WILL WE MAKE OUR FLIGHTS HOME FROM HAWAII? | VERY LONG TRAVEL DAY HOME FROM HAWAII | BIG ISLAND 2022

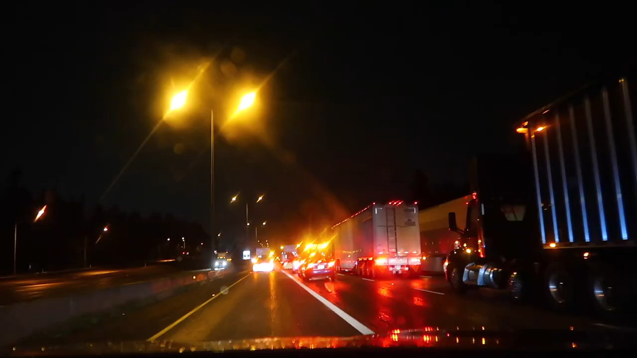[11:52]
Guys. It's 2 in the morning. Oh, patch. Pothole patching. Seriously. Are you for real right now? This is what we're doing? Like, for real? Alright, well that wasn't too long. Two minutes, but like.